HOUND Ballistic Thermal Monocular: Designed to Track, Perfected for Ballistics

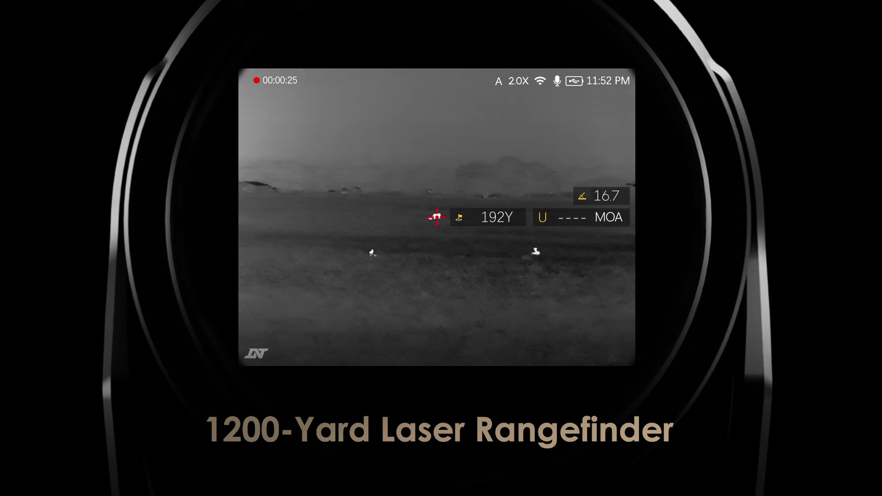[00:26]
Measure distance, get precise ballistics data,
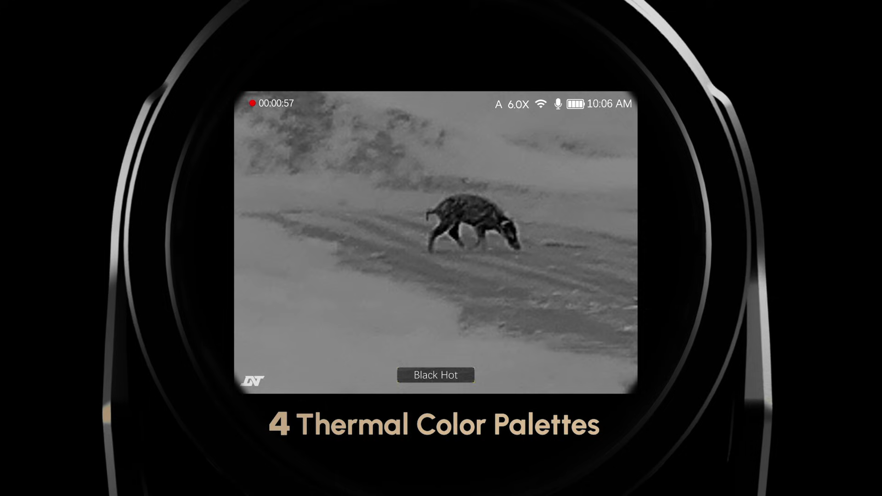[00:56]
Adapt to any light, day or night, with four dedicated color palettes.
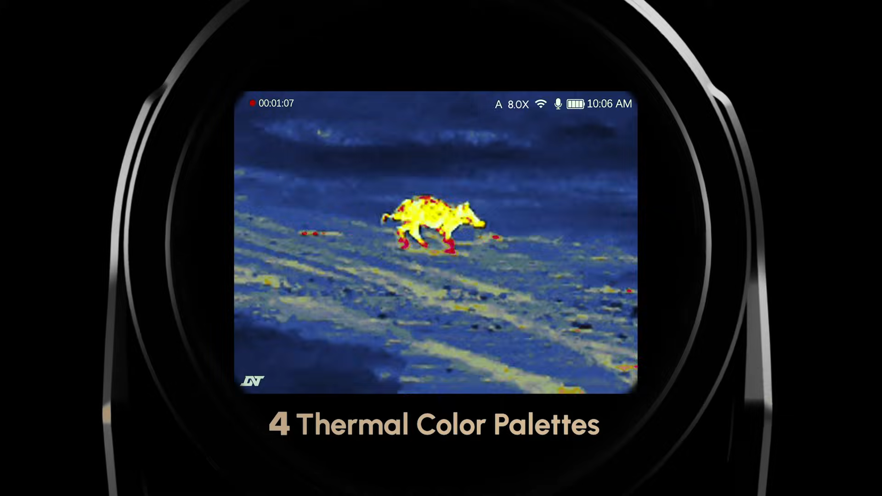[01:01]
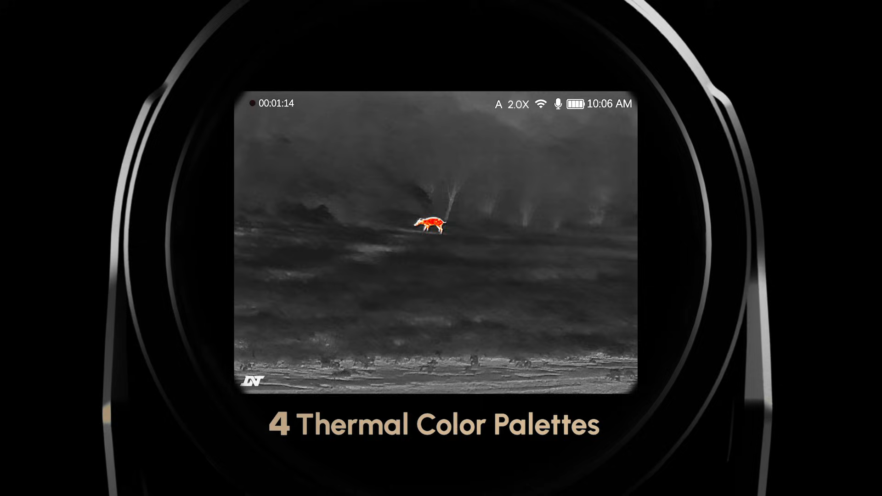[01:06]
Equipped with ISR, the Hound reveals exceptional detail beyond clarity.